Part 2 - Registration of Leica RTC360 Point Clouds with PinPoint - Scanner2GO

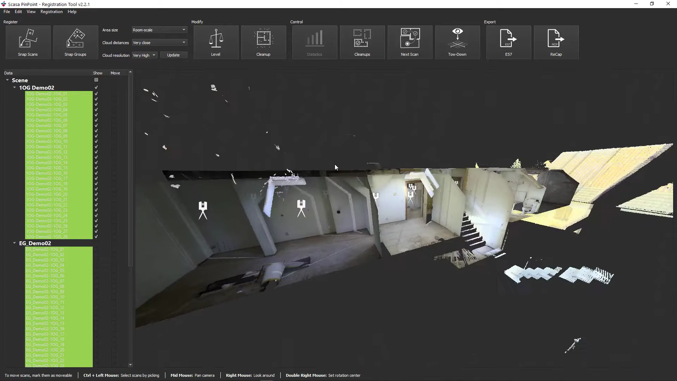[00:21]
In this example, the first floor and the first floor overlap in the stairwell.
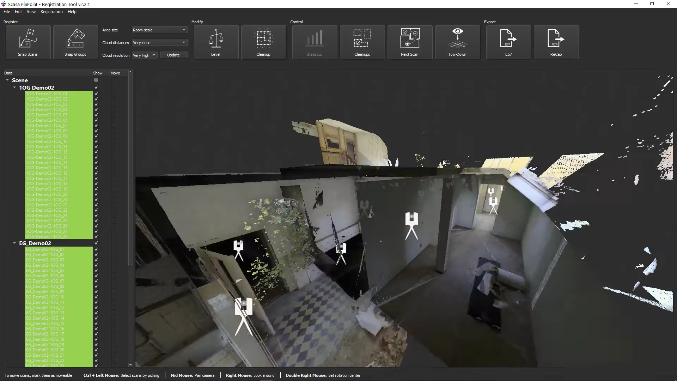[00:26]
First, let's identify the two neighboring scans.
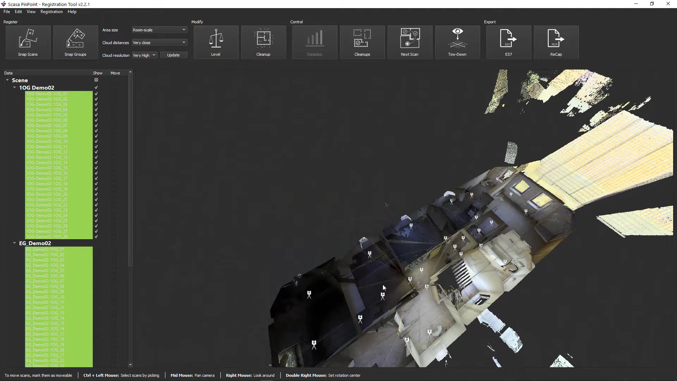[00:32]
So show the entire upper floor and click the scan on the stairs. This is scan number 28.
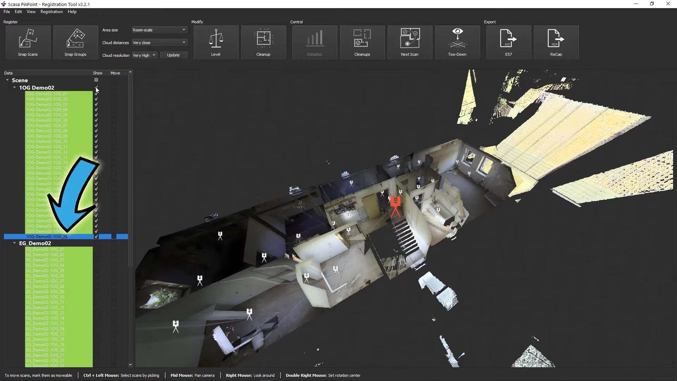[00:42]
Now show the first floor.
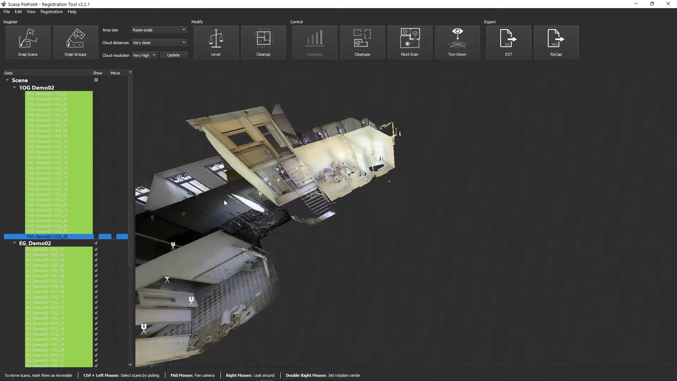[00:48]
Click here as well on the corresponding scan position in the stairwell. In the tree structure on the left you can see the scan OG01 marked in blue.
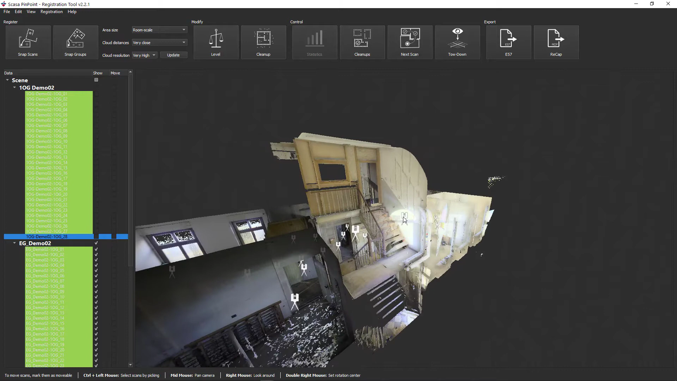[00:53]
Now press the space bar to hide all other scans except the selected one. Now also show scan 28 from the upper floor.
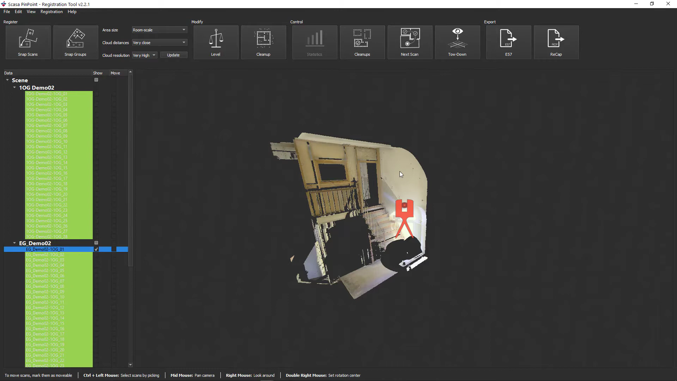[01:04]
The two scans thus establish the connection between the two floors.
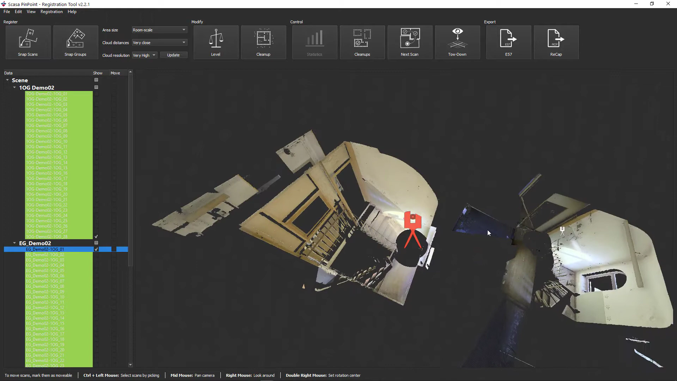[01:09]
So that the registration of the individual floors is not changed, activate the move function for one of the two groups.
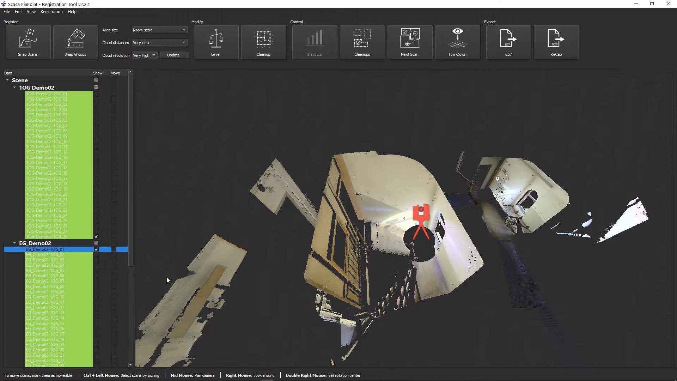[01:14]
You can specifically influence which group focuses on which group.
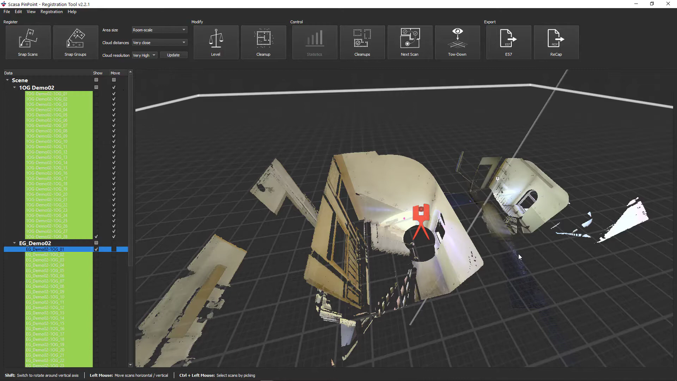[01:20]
Now move the scan accordingly and roughly adjust the height.
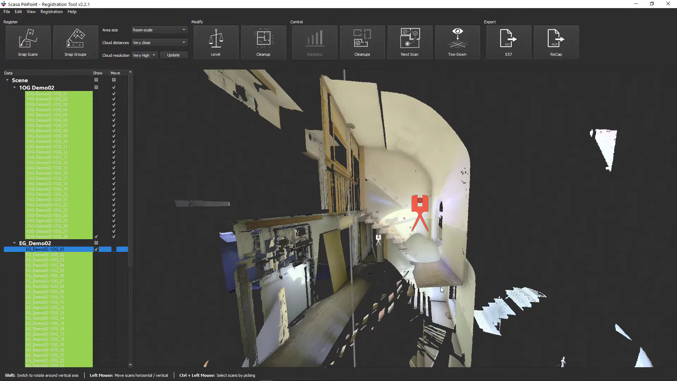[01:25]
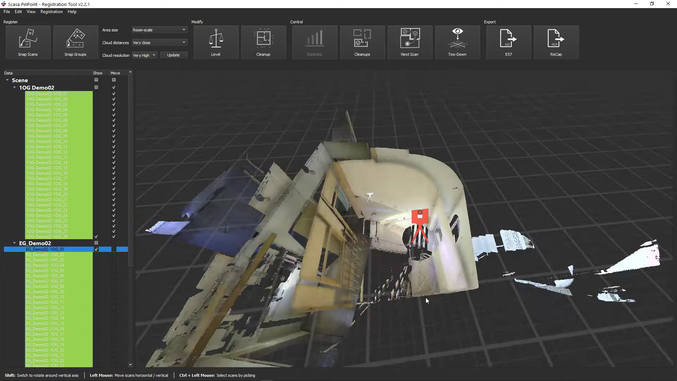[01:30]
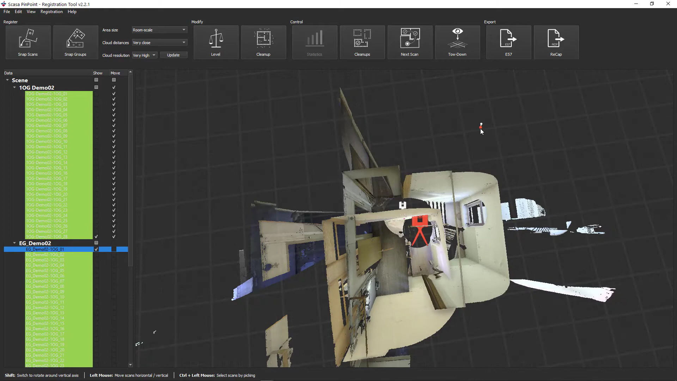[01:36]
If both scans are together, start the cloud-to-cloud calculation using the Snap Scans button.
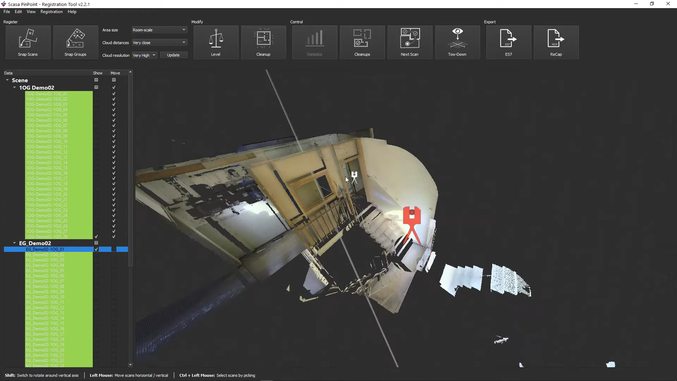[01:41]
In order to achieve the best possible results, we would like to refer to our step-by-step instructions for cloud-to-cloud registration.
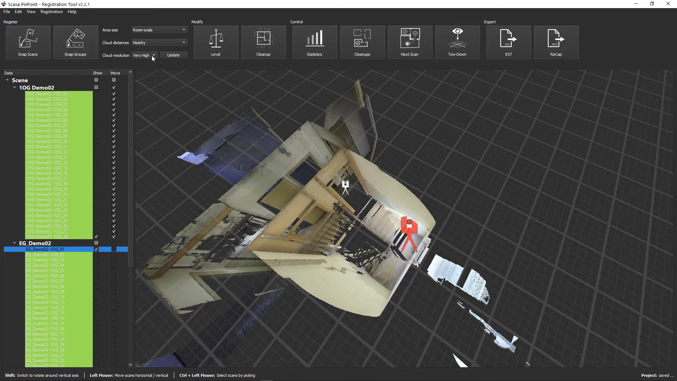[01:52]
This example clearly shows how the scans align with one another. Finally deactivate the move function and show both floors. This means that the ground floor and upper floor are aligned with one another.
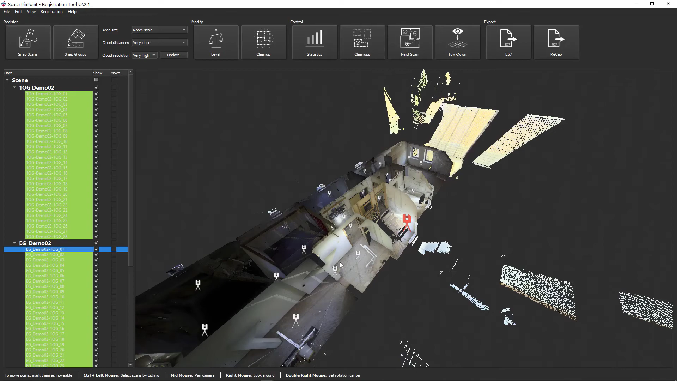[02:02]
Do the same for the outside area.
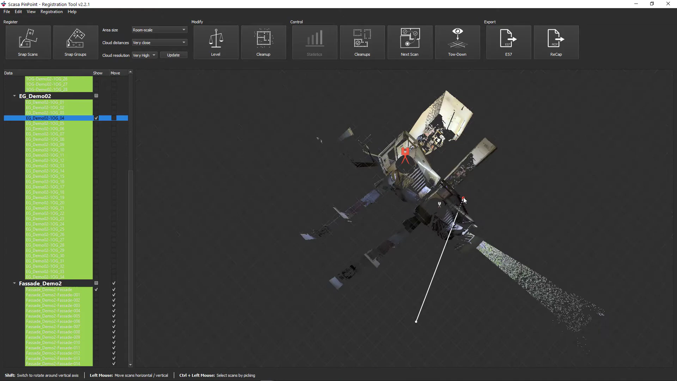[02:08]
We show that here in fast motion.
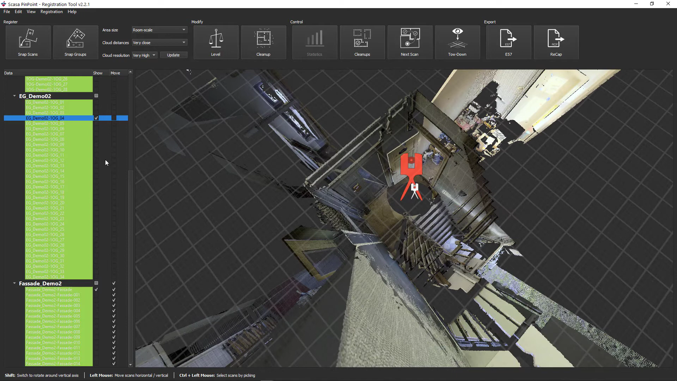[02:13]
In most cases, a final comprehensive cloud-to-cloud registration is recommended. To do this, show all scans and activate the move function for all scans. Now start the calculation by clicking on the Snap Scan function. We also show this calculation in fast motion.
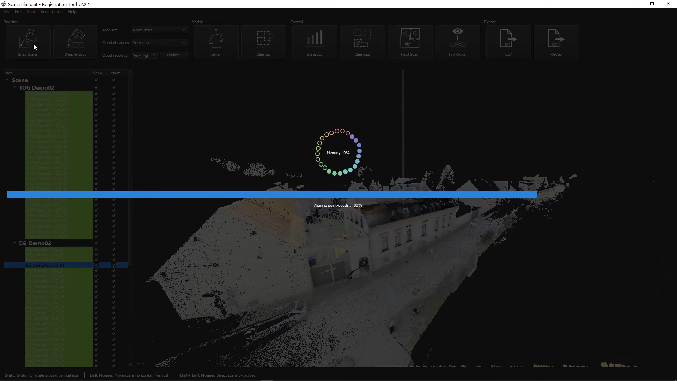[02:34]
Finally, check the calculations by clicking the statistics button. That brings us to the end of this tutorial.